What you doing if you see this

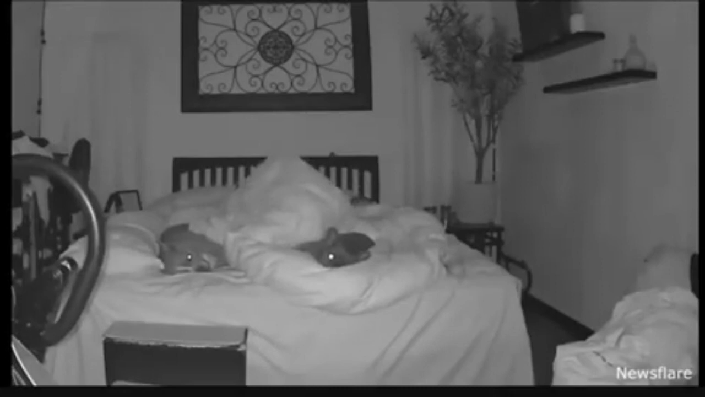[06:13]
Oh my. Oh shit. Oh. Don't worry, the dog was okay.